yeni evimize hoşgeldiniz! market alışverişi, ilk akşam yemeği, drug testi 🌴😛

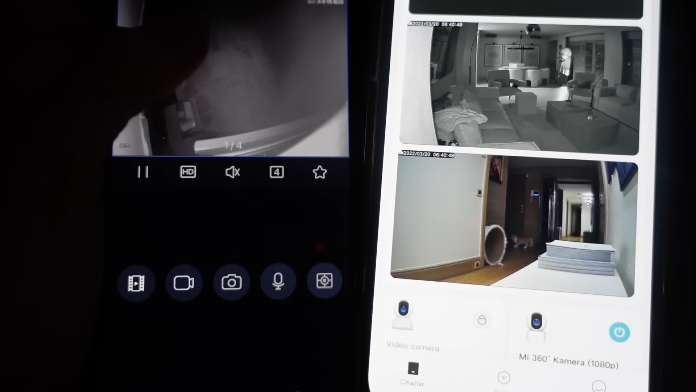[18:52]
günü kapatmadan altı farklı kameradan kedi kontrolümü de yaptım
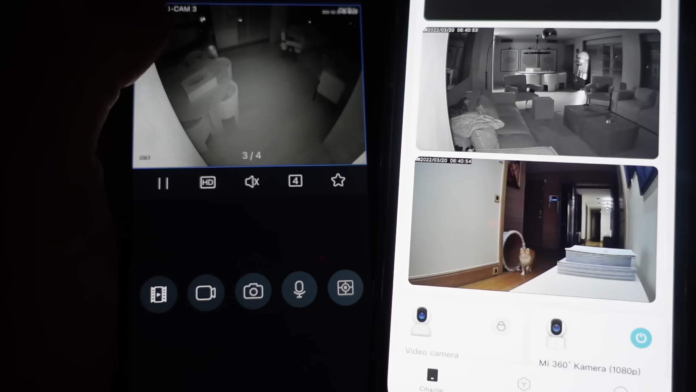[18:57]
gayet iyi görünüyorlar bu kameralardan aaa fiko geçti gördünüz mü bu rakamdır